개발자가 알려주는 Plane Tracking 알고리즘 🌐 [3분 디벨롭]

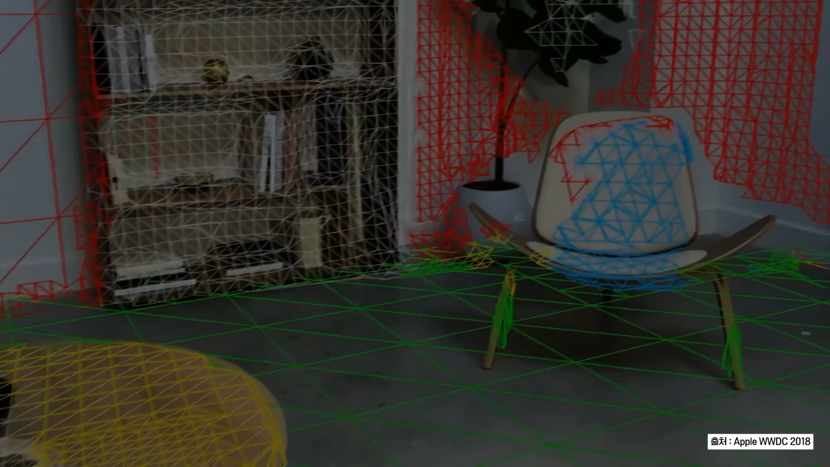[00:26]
AR 엔진 내부적으로 수평, 수직에 대한 인식을 하고 이렇게 메쉬 형태로 만들어주기
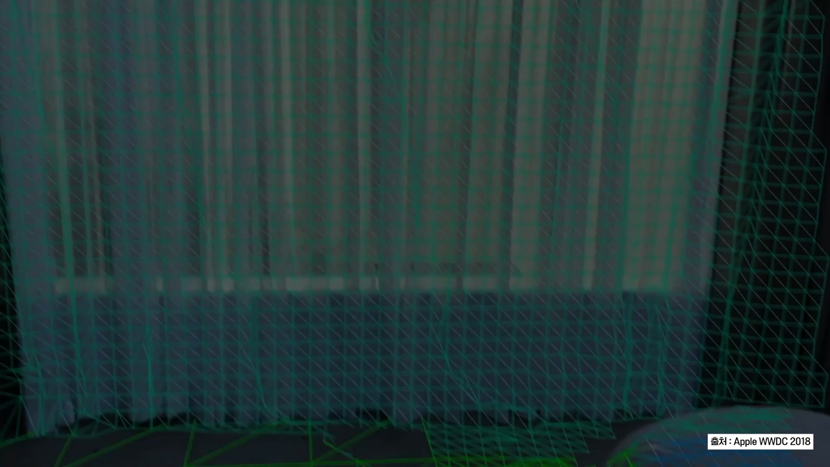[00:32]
때문에 이 메쉬 위에 객체를 올릴 수 있게 됩니다.
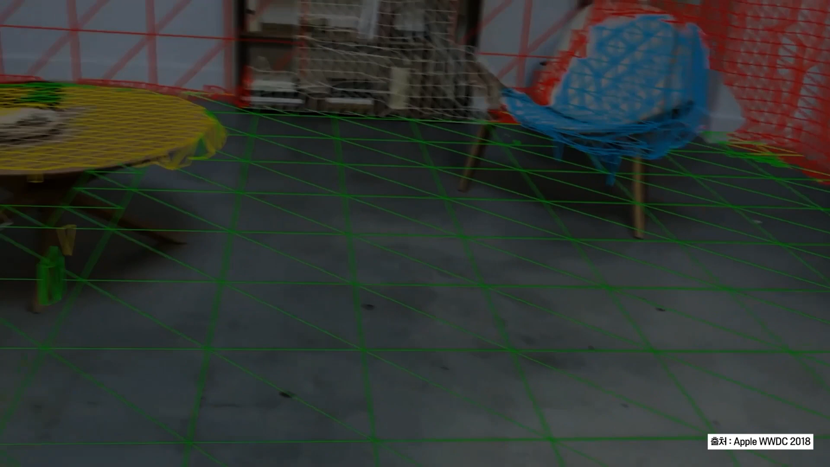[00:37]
이 영상은 라이다가 있는 아이패드로 인식해서 이렇게 모든 영역에 대한 메쉬가 따지지만 AR 코어나 라이다가 없는 iOS에서는 기본적으로 수평, 수직 방향의 평면만 제공하고 있습니다.